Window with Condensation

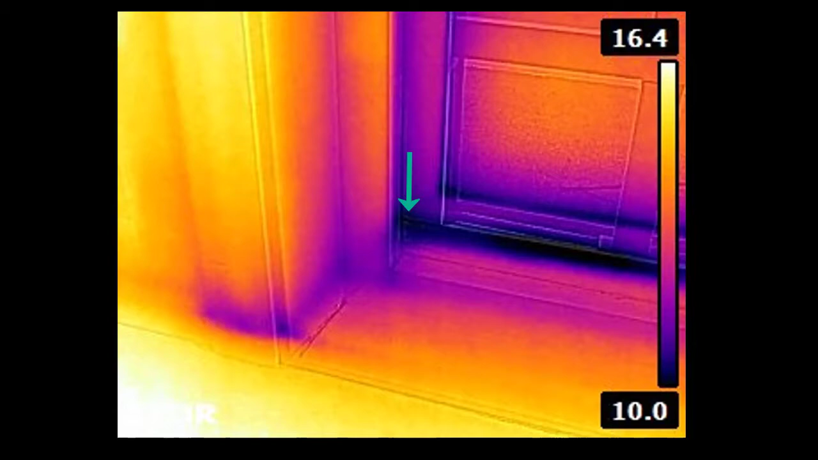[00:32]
black zones or cold zones on the window saying the window is not performing very well and keeping the temperature warm on the on the window frame back to the window itself condensation you can see all the way along the bottom consistently